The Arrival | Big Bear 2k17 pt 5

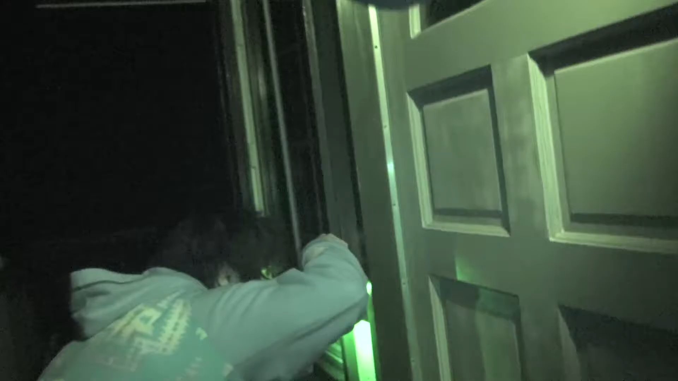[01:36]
Yo, my only light is this. Oh, shit, that scared me.